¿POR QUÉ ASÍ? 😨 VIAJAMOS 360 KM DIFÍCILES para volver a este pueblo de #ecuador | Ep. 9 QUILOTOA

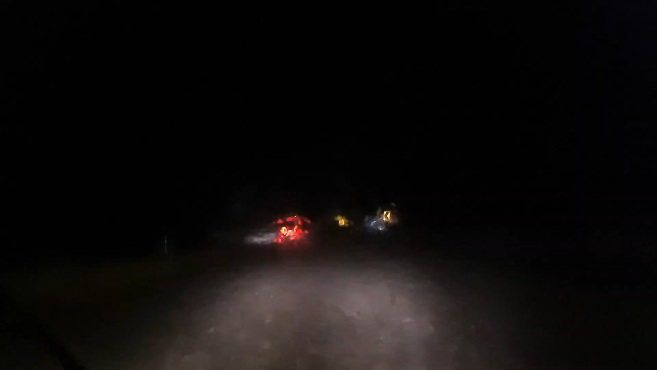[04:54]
en una estación de servicio porque ya prácticamente no solo era de noche, sino que se nos había... no se veía nada. Y miren ahora el resultado de las lluvias de estos días.